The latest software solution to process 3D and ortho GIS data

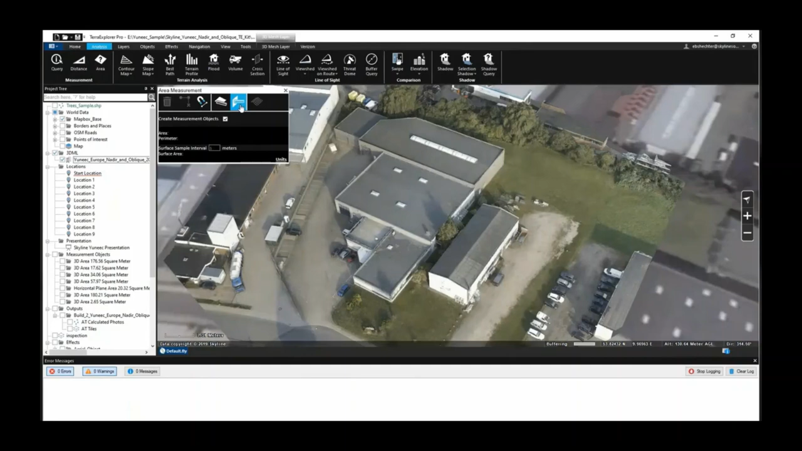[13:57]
So let's say a slope or you could do it on a horizontal plane. Then it assumes that it's a planar feature, not necessarily a sloped feature.
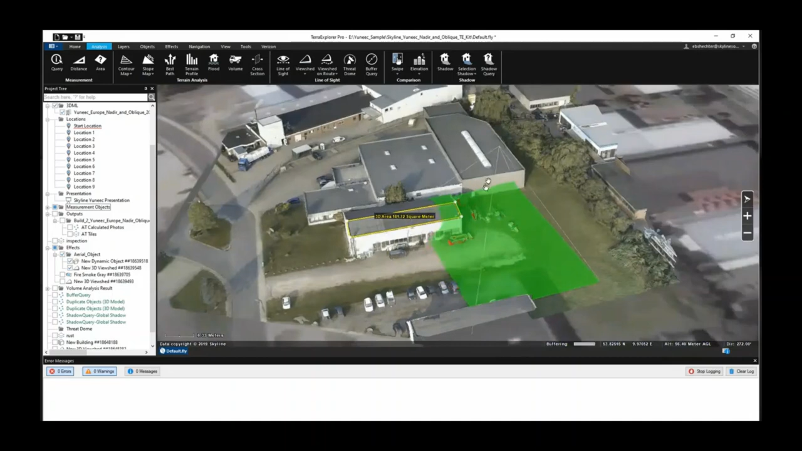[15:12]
You can also have a static view shed. So what a camera would see or what's the perspective from this corner.
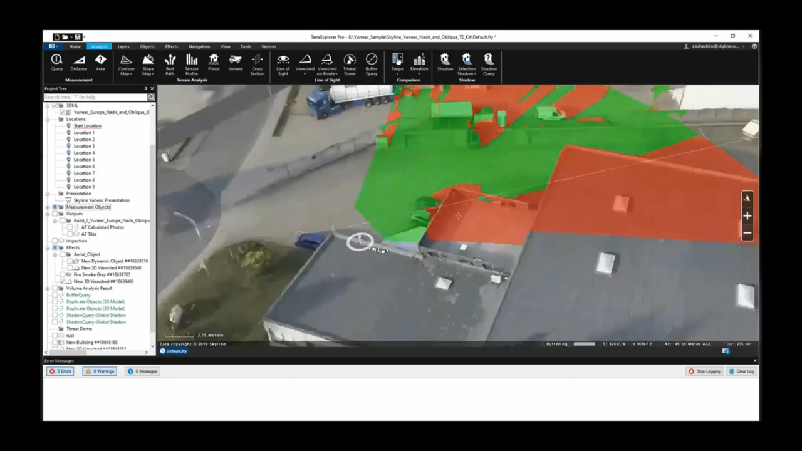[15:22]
This gets done by adding a view shed. Even once the view shed is done as a layer in the project tree, it can be edited.
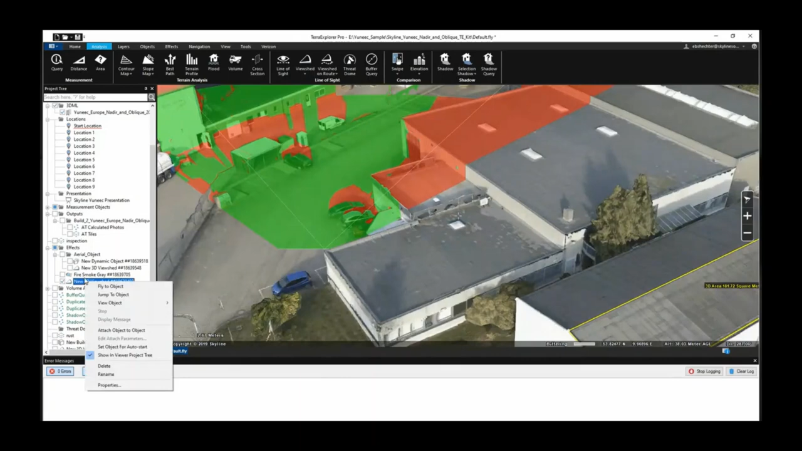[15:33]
So this is my view shed. I could change the horizontal field of view or the vertical field of view.
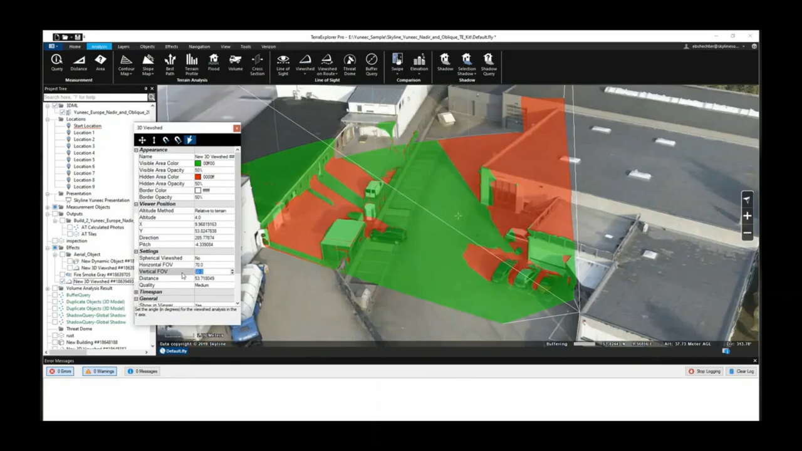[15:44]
I could also rotate it, move it around or up or down. So everything is editable.
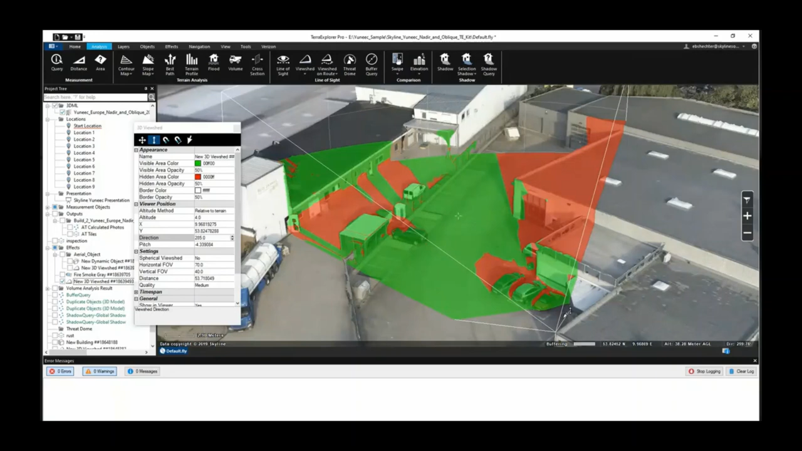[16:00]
Once you created it, you're not locked into that measurement. Once the view shed is in there, you could add things such as a potential building and see how,
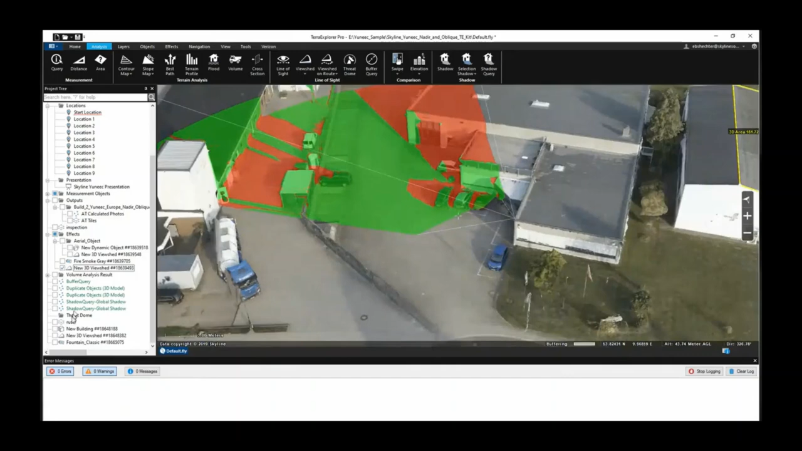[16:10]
you know, this building affects windows that might be on this building or could really be,